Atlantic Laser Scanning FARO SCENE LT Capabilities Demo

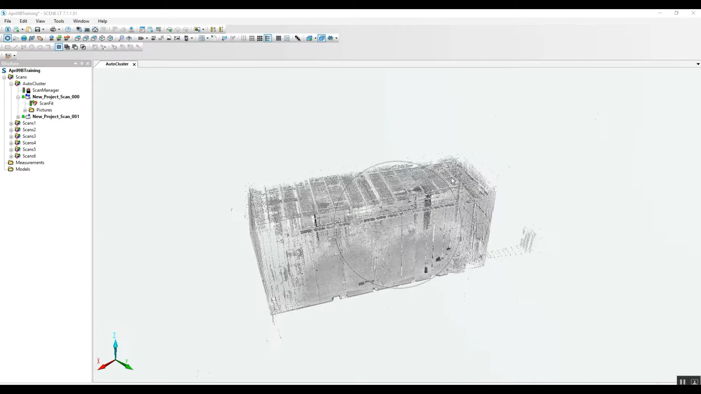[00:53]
we can take a look at it in a full 3D view and
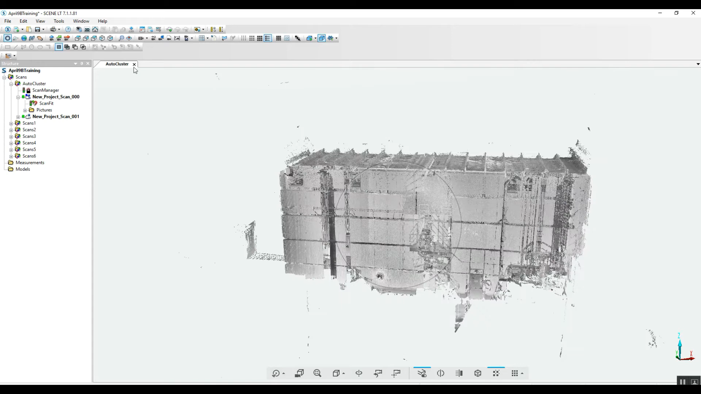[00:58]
go back take a look at it in a single quick view for each scan.
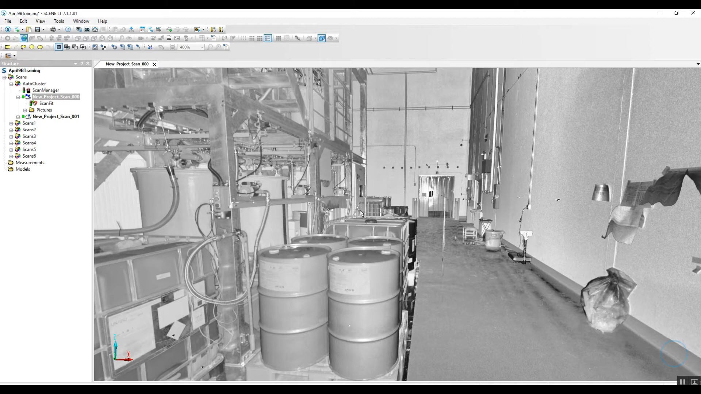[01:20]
And now while we're in our quick view, we can measure. This is from the old interface or the new interface obviously. We can take a look at what we've measured in 3D to check our measurement locations,
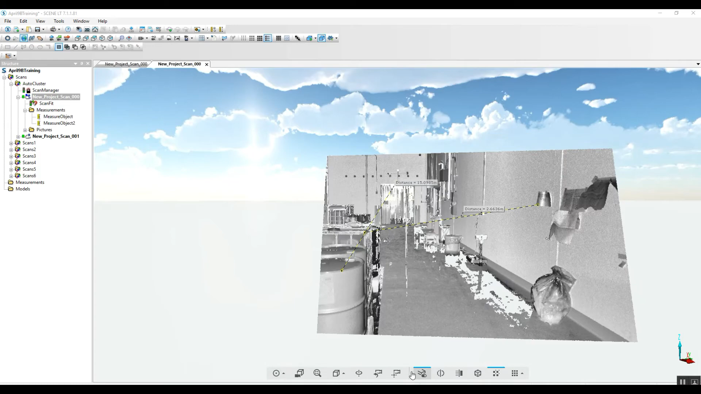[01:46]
get
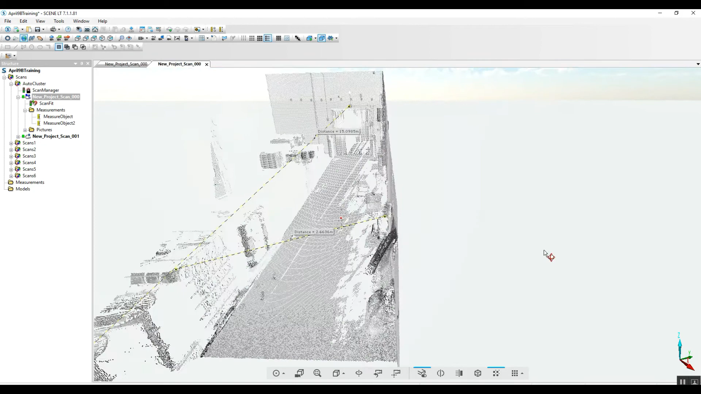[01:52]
rid of them.
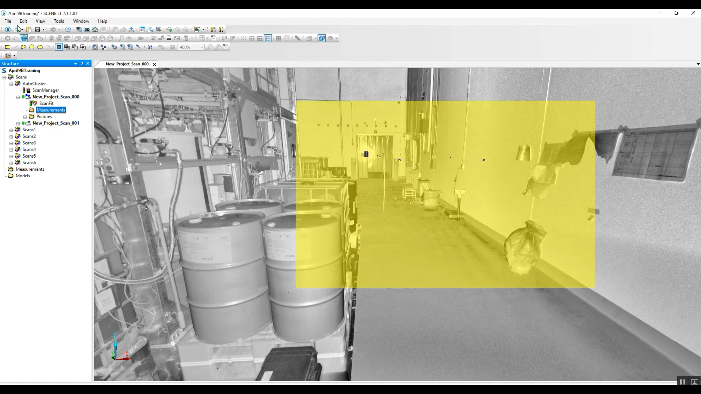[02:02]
We can also place identification on different parts of the scan.
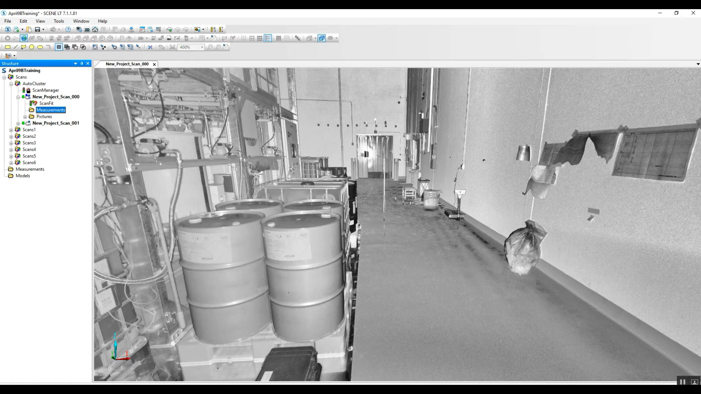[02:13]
Just double click, it'll drop that identification in the location. Go into general and give it a name. Properties, we can give any kind of description we want here.
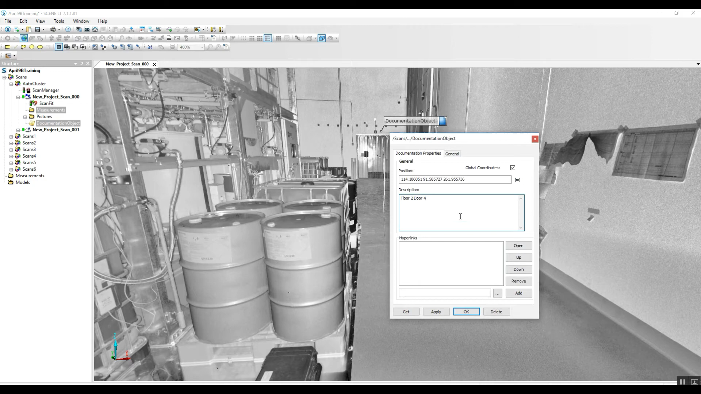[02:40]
Hyperlinks, we can do all kinds of different things just like we do in the regular version of scene.
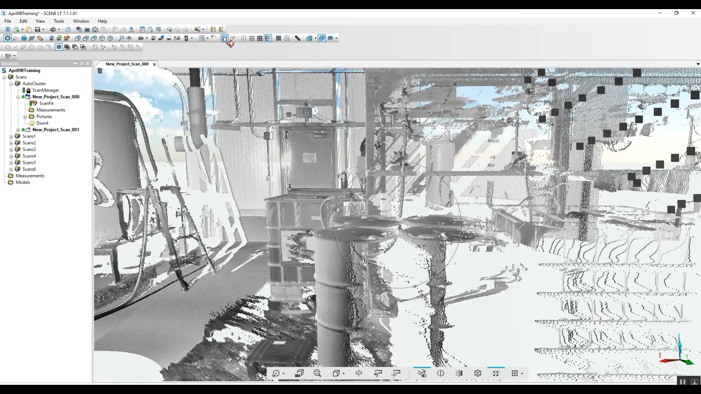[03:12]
And if we want to go in and do any sort of measuring, we can do the exact same thing as we were doing in our quick view in our 3D view.
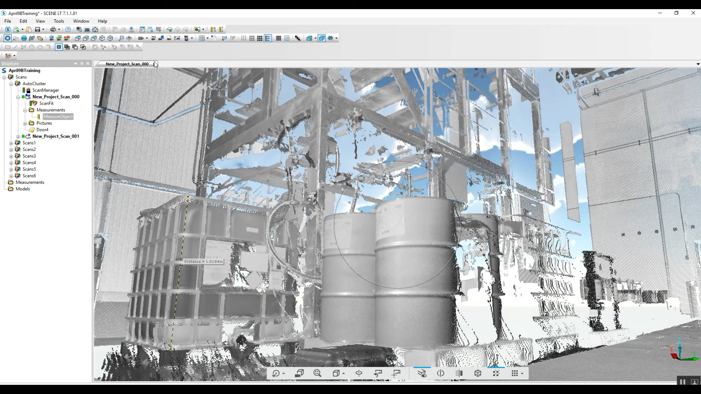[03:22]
I hope this gives you some confidence when you're working in your scene LT. Again, you're going to be able to do just about anything you'd like that you did in the full version of scene.